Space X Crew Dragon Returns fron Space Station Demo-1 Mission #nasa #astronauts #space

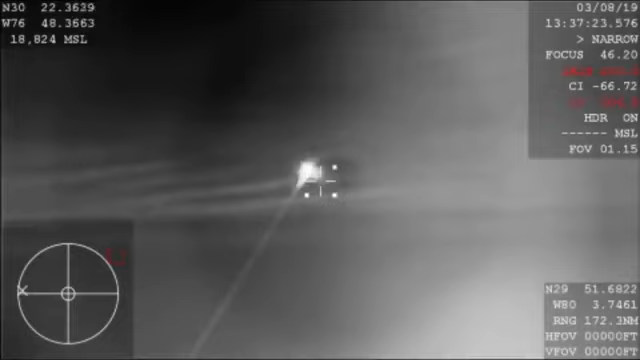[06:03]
So it's pretty exciting that we get this shot right now as it is our first view from planet Earth of the Dragon capsule since it lifted off from Cape Canaveral just several days ago. I will say this is a pretty rare treat to be able to see this here. And again, this video is coming from a NASA airplane that we're flying around that recovery zone there, a WB-57. It's commonly used for a lot of atmospheric studies and other science missions, but able to put a tracking camera on it to try and get this reentry through the Earth's atmosphere today.
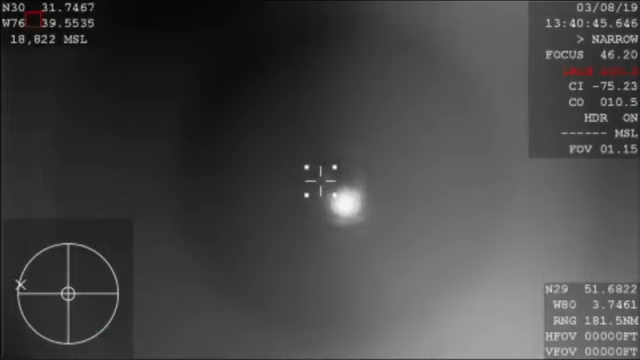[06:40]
The Dragon spacecraft continuing to descend. It's now subsonic, so already starting to slow down thanks to the air braking, basically slamming into that Earth's atmosphere,
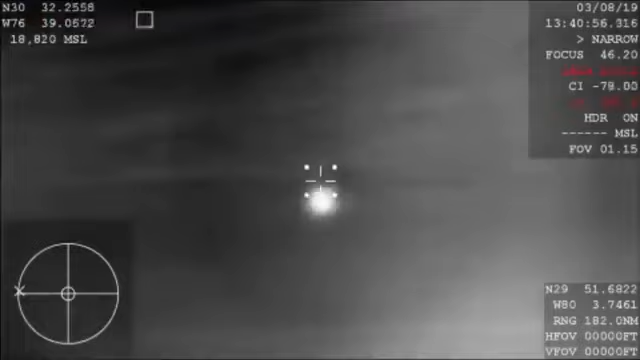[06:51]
causes a lot of friction and allows the vehicle to eventually reach its terminal velocity, basically. And then those parachutes are going to kick in.
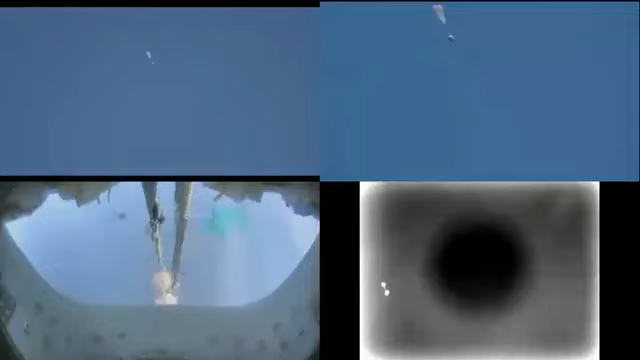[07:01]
So there you have a huge confirmation of the deployment of our drogue parachutes. This is the first of two parachute deployments.
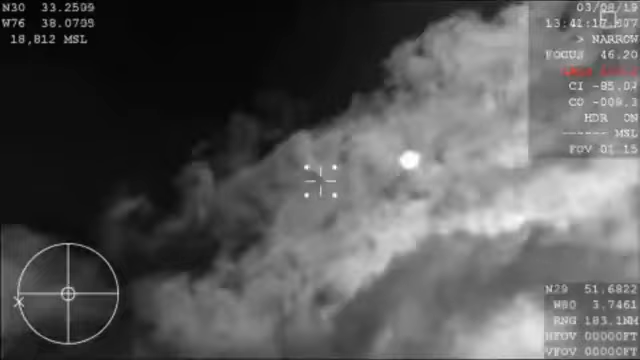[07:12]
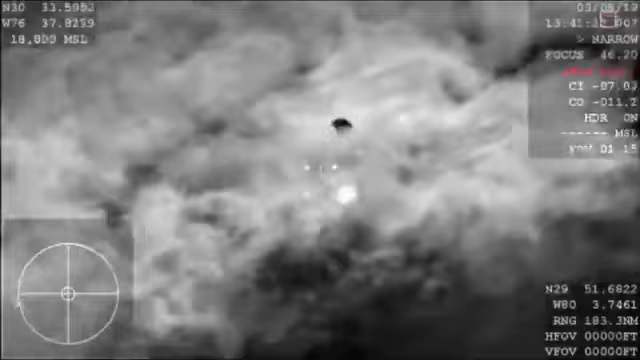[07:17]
And so those drogue chutes do the initial slowing and then they're ultimately going to pull out the four main parachutes,